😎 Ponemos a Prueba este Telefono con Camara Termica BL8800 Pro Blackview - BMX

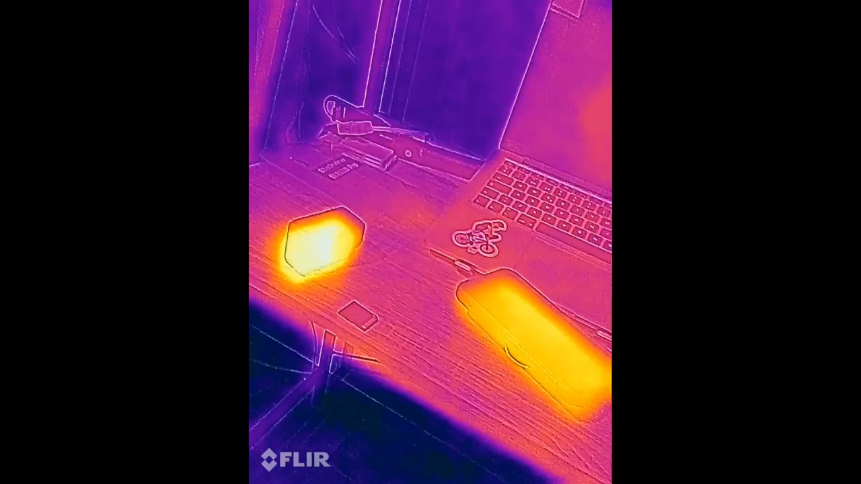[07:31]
Pues bien amigos Aquí estamos haciendo una prueba De la cámara termal en el escritorio Como pueden ver La GoPro Está irradiando calor Justo porque estábamos grabando ahorita El iPhone también Yo también
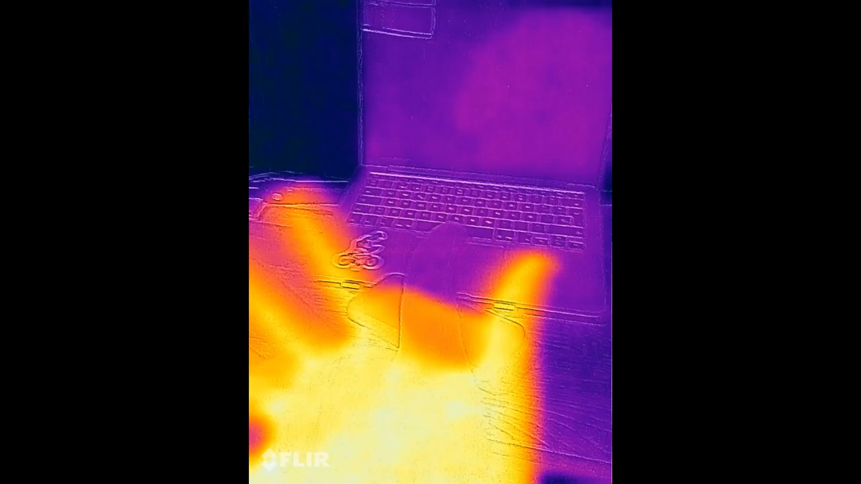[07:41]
La laptop lleva pues un rato apagada Así que no esté irradiando tanto calor Pero bueno Es para que se den una idea De cómo funciona
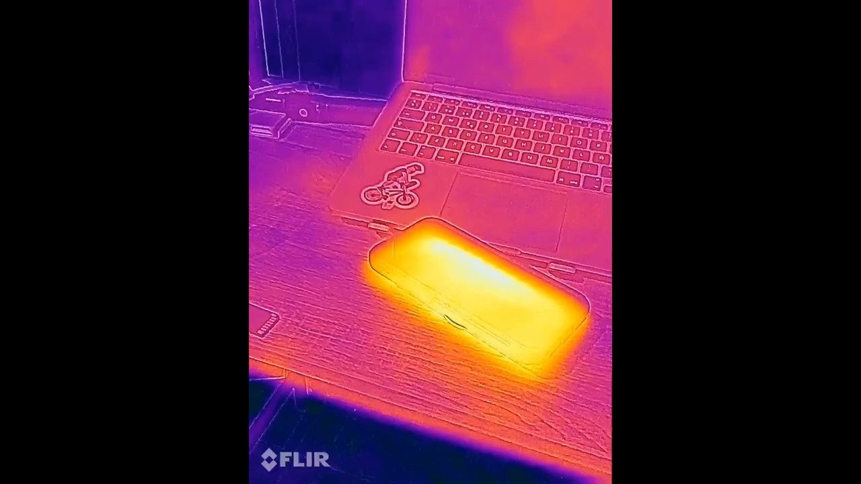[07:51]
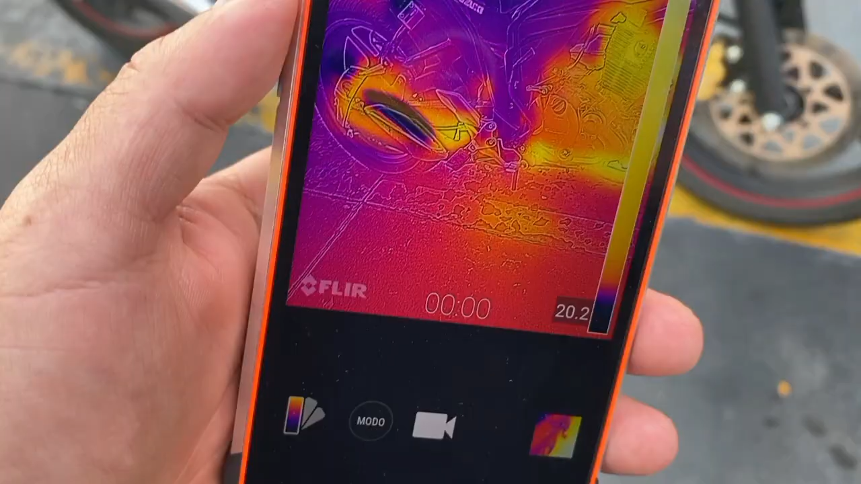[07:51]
Pues bien amigos También podemos checar El calor del motor Con la cámara térmica De
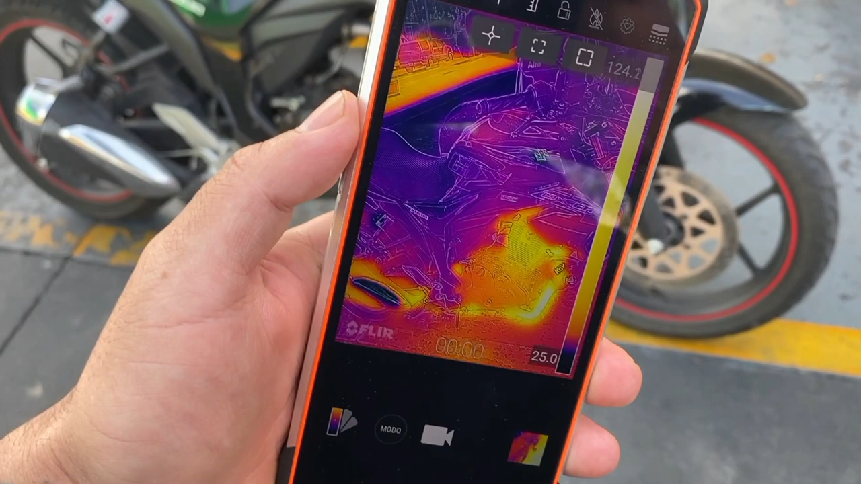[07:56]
esta manera Podemos ver Qué tan caliente está Y si es necesario Parar en
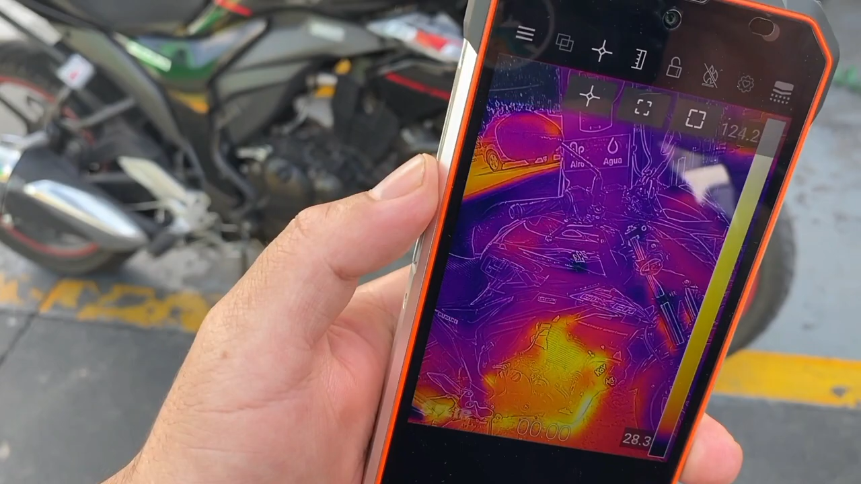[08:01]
algún lugar Para que se enfríe Y seguir nuestro recorrido Así que Está bastante útil